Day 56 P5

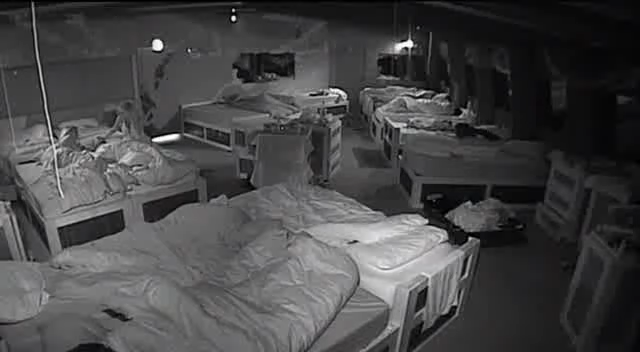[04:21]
Some of the housemates are in the bedroom talking about Isaac. All he's done the last three years is go round bars in America, signing photos and go on spring break.